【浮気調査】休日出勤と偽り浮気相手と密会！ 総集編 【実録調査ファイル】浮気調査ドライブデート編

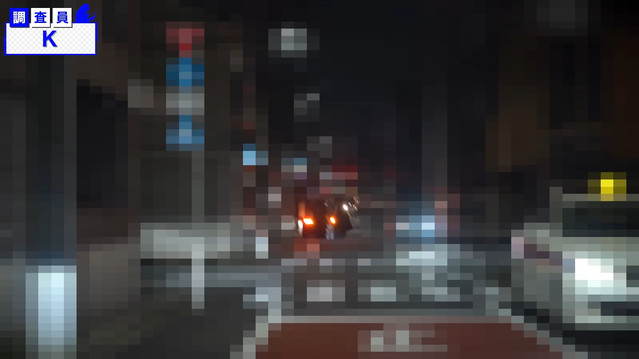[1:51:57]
ちょっと降ります。 多分こっち校舎の進行方向の先の十字路にいる。